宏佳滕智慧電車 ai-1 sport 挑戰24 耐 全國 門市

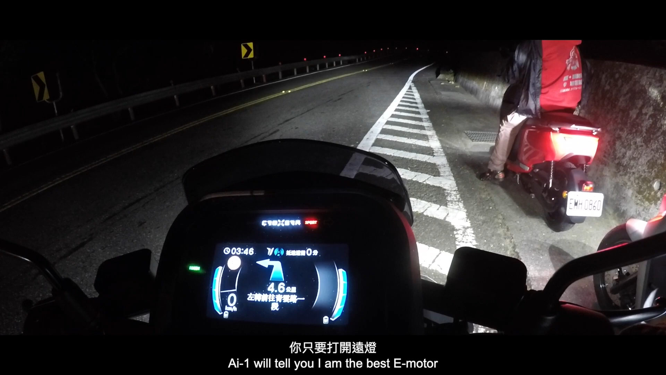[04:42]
你只要打开远灯，你还是可以看得很清楚。 我个人认为 AI One 给我骑乘最大的感受，